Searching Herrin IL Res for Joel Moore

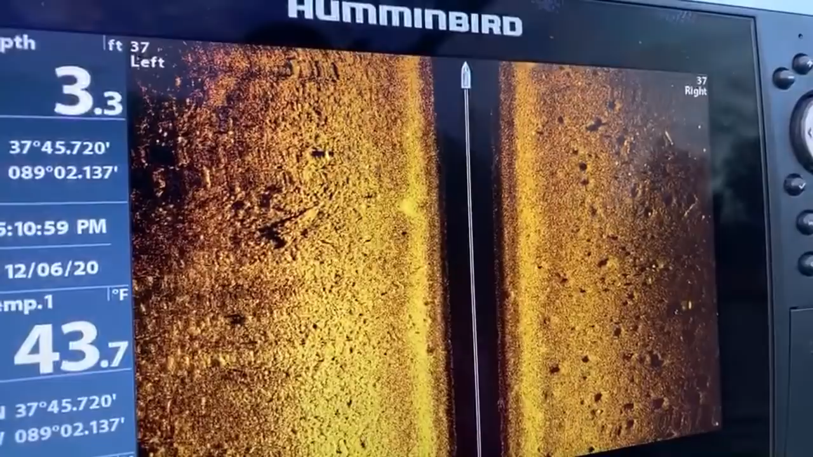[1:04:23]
On screen: depth 3.3 ft, water 43.7°F
You're gonna see a shadow on the left side, and you'll probably see some rails, and that is this dock right here. Okay?
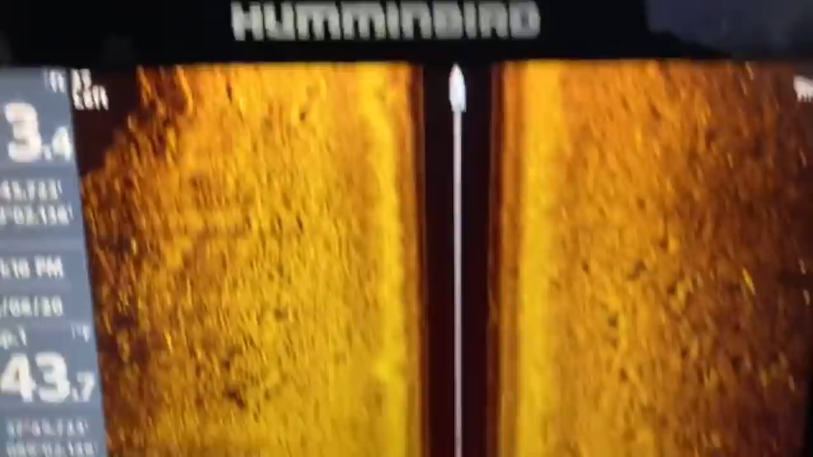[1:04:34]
So I'll let you guys see what that looks like. I do have tights on. I have, you guys will see these poles. See all this fish that are underneath that dock? Pretty awesome. See the poles? Yeah. You'll see them even more now. See the dark area and the shadow? That's the whole dock. So, fish, big fish.
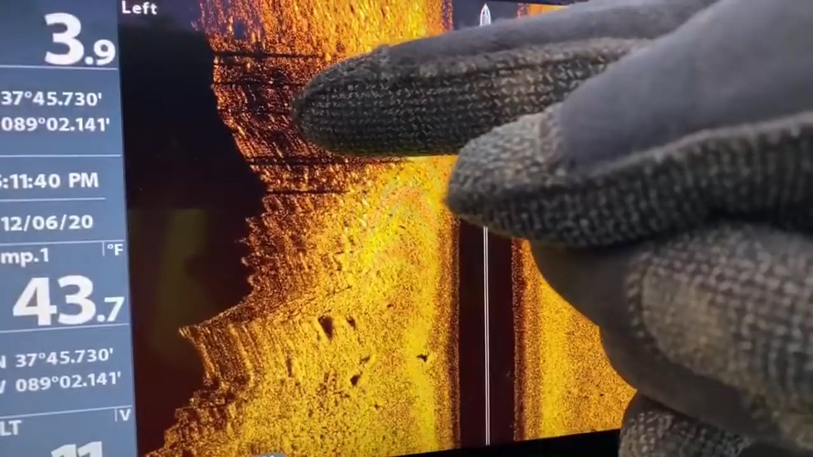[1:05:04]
On screen: water 43.7°F
Fish. All these flashes are fish. It's pretty neat, isn't it? And all these holes here are crappie beds. There's crappie beds, and there's actually bass behind it trying to look for some bluegill. I don't have any long underwear on.
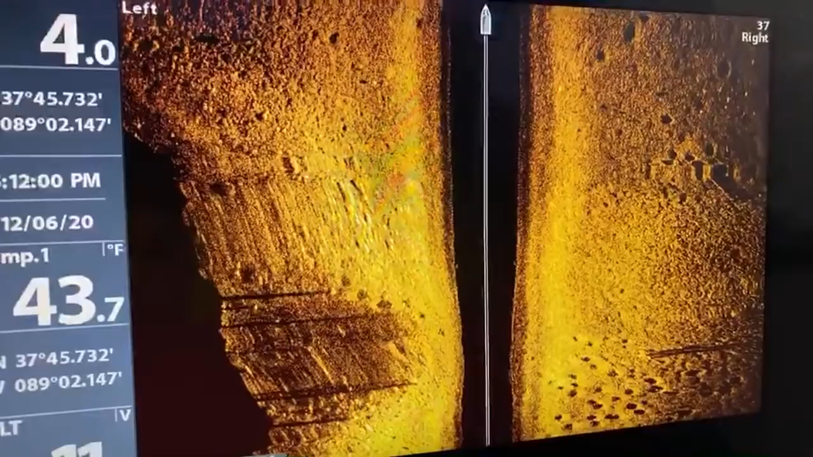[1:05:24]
On screen: water 43.7°F
I do have my tights that I go and my real tree tights to whenever I go diving, I wear them underneath my underlayer. I should have put on, what I should have did is I should have put on my daggum underlayer and then put all my clothes on top of them. That would have kept me a little bit warmer. He is actually working on the trailer now. Yes, an update on the trailer, guys.
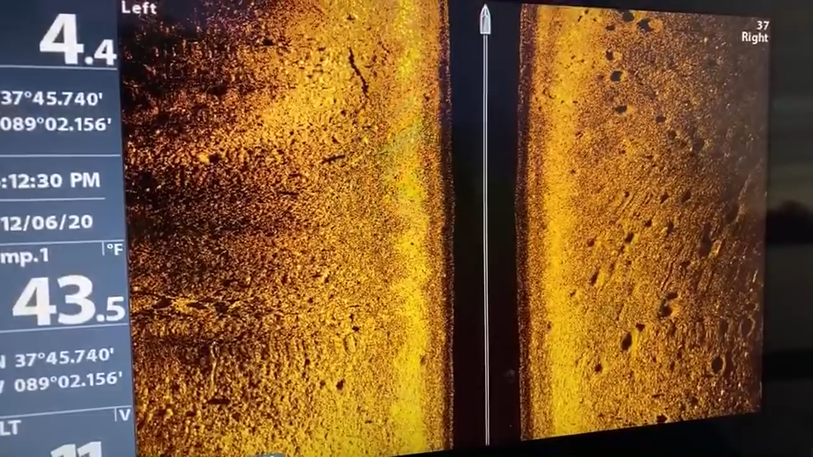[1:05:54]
On screen: water 43.5°F
Your guys' donation toward that, I will have your names on the back of the door. I haven't got them yet, but I promise you, I will have it on there. You know,
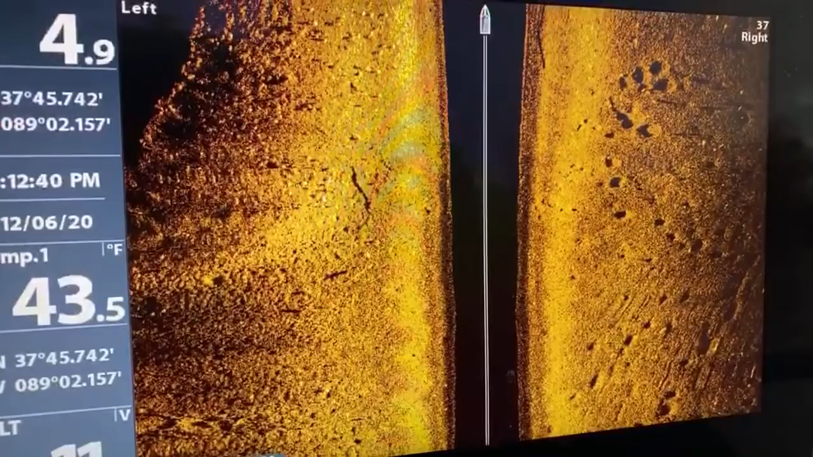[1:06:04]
On screen: water 43.5°F
I took off to Nashville right after that happened because I got new tires on there and I helped out Muddy Bottom Adventures. You know, they didn't have the equipment that they needed to sonar, and they were kind of coming up with an invention to put the camera down. See all these fish? See all these white flashes? Those are all fish. If Tim was here, that'd be awesome.
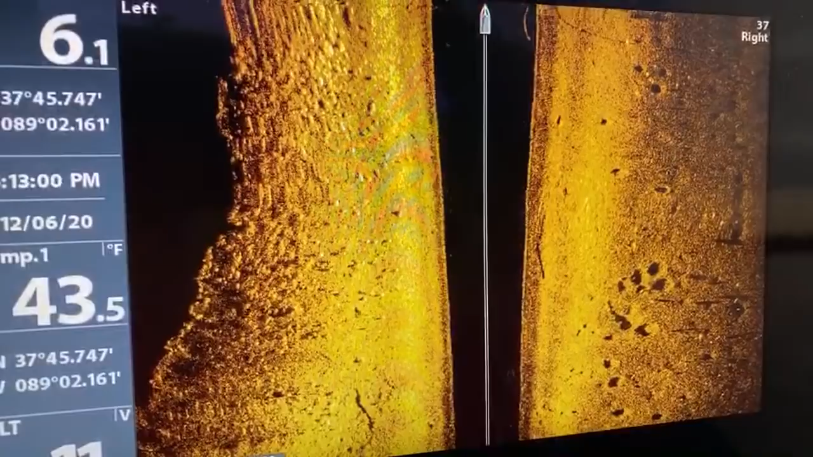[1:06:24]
On screen: water 43.5°F
But, and there's a tree, some sticks.
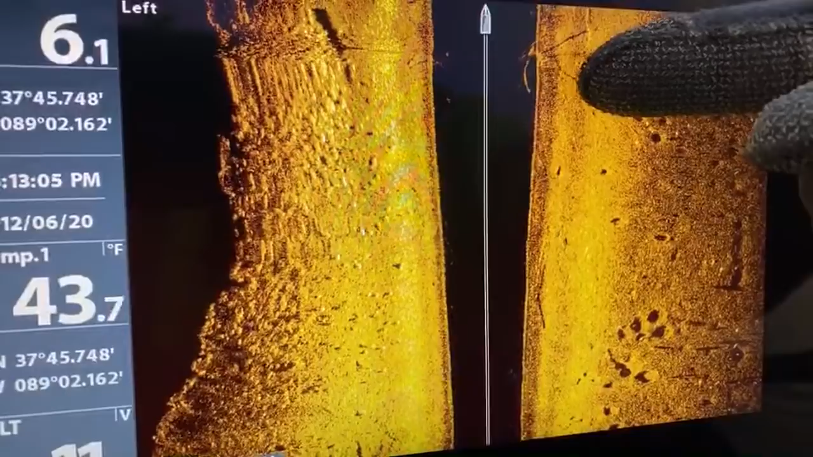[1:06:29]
On screen: water 43.7°F
So that's actually right underneath me because you see it on both sides.
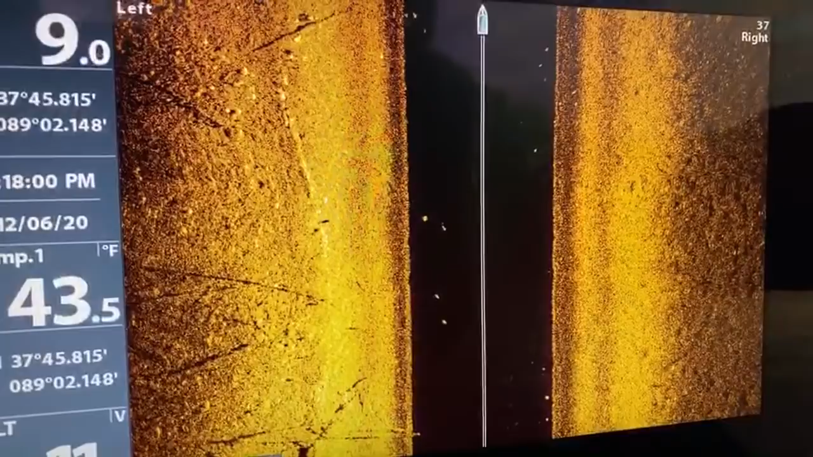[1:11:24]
On screen: water 43.5°F
All right, we're in 8 foot of water, guys. We're actually in water that we can see. So, let me look. Let me actually extend Georgia. All right, sorry, buddy. Didn't mean to completely hack where you're from.
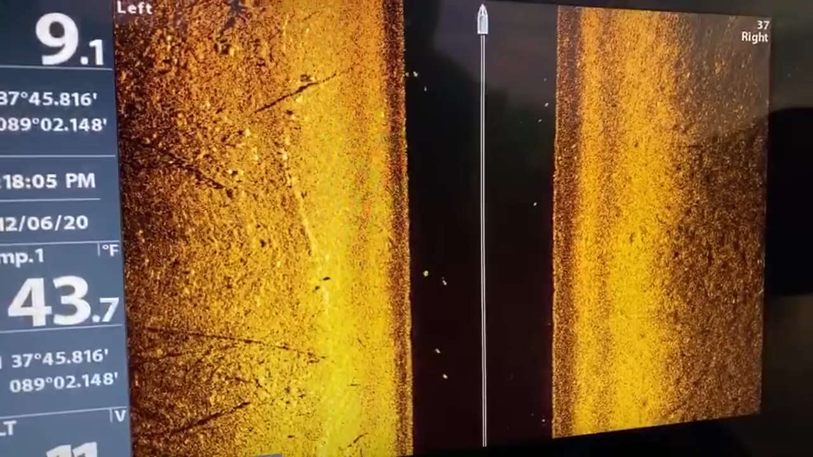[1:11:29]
On screen: water 43.7°F
So, menu, and we're gonna go out a little further.
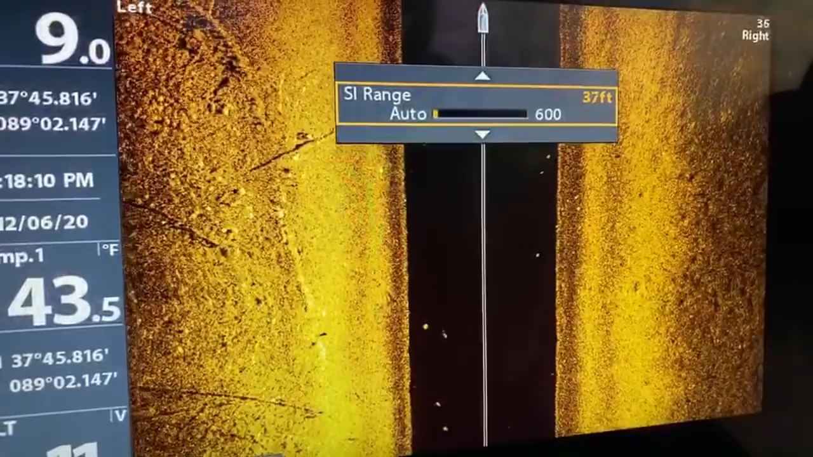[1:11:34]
On screen: water 43.5°F
So, the reason why I go out a little further is because in deeper water, you can actually do a search pattern deeper. You can actually see it coming out.
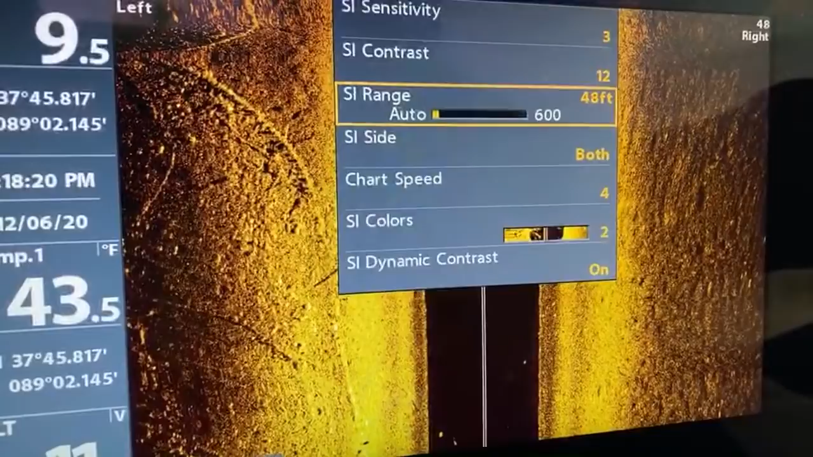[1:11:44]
On screen: water 43.5°F
So, it actually needs to be about, let's go about 50. 50 is a good number. It's all good, all the same. Muddy water everywhere, right? Nug is my buddy since I am Niblet. Right? I'll tell you what, I think I got frostbite on my calves, or not on my calves, but on my hamstrings.